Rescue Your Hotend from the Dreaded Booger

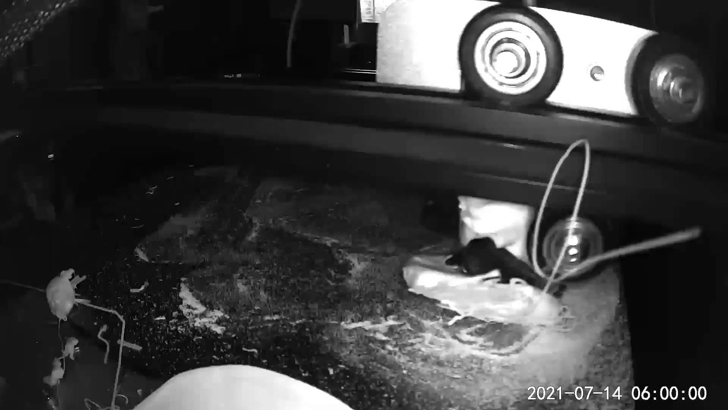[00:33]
So sometimes, when filament doesn't bind to your bed or to your part, it has to go somewhere as it's coming out of your extruder. Now, in lucky cases, we get the spaghetti bomb that many of us are familiar with,
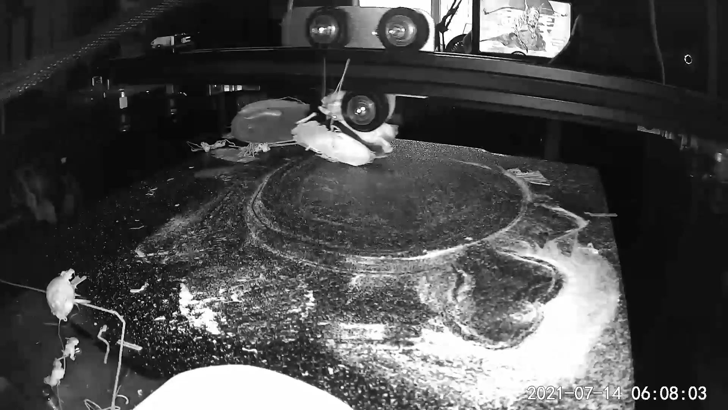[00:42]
but sometimes it just tends to curl back upon itself. Now, when filament is melted, it will tend to bind to something warmer, namely your hot end block,